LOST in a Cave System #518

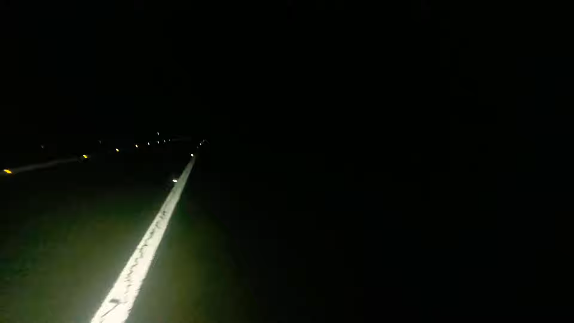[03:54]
I don't know, it's 7 p.m. Oh yes, this looks promising. There's some bright lights.